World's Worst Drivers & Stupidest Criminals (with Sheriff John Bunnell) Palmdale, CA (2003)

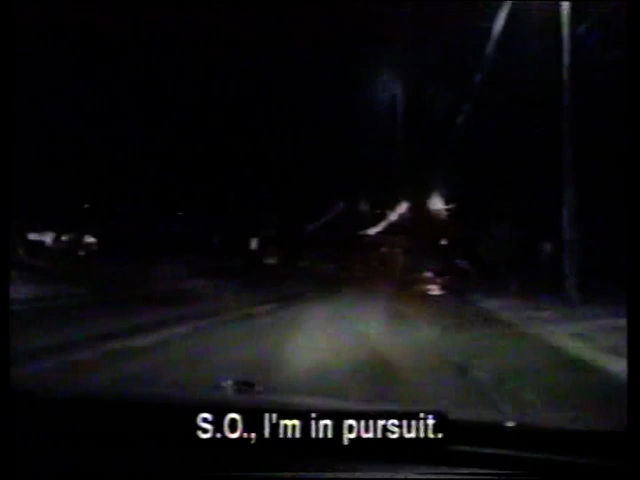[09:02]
I saw him in pursuit, northbound on 3rd Street. The man's drunken weaving doesn't shake the officer.
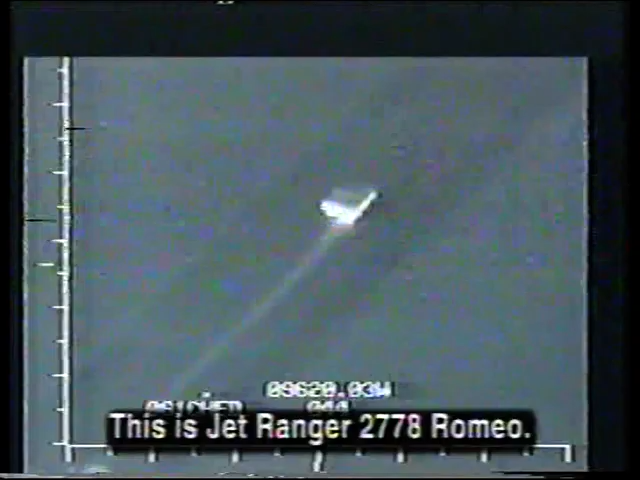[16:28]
This is Air Ranger 2778 Romeo. High above, a police helicopter equipped with an infrared camera tracks the suspect.
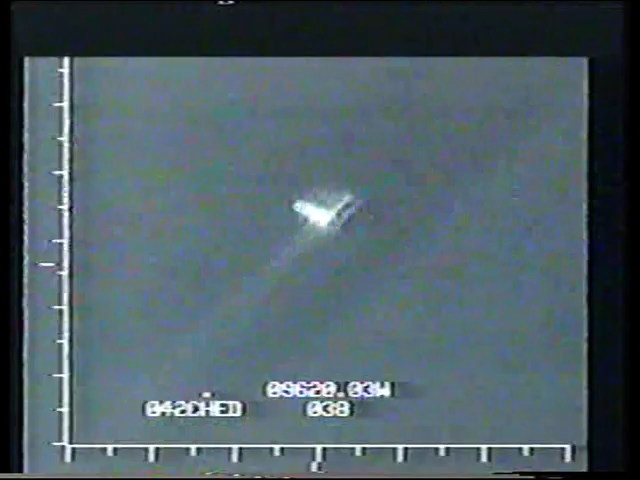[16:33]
With officers chasing him in the sky and on the road, the man leans on the accelerator. But more speed equals more friction.
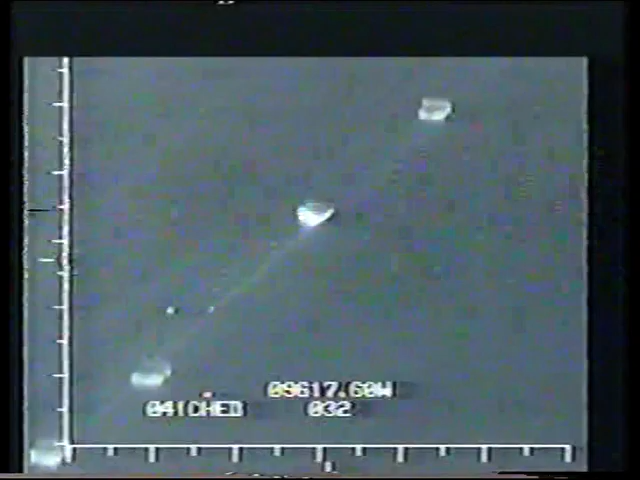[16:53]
Tiny pieces of the bare axle start melting and flying off in a shower of sparks. Seen through the infrared lens, the suspect leaves a trail of molten metal and scorched pavement. Still, the suspect thunders down the highway at impressive speeds.
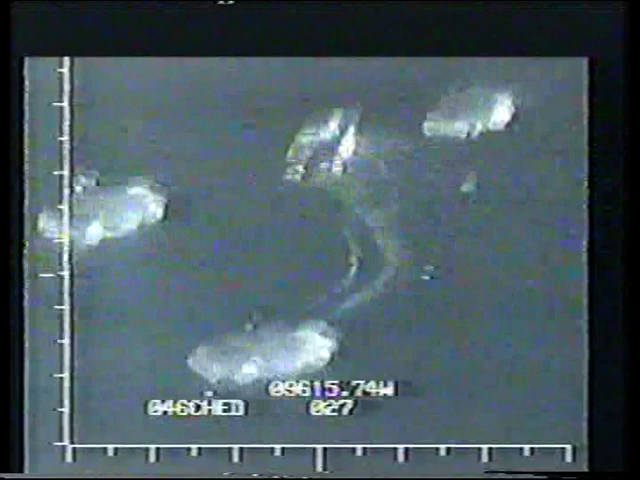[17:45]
Seeing an opportunity, an officer slams into the fleeing vehicles, spinning it out. However, the cruiser ends up plowing into a snowdrift.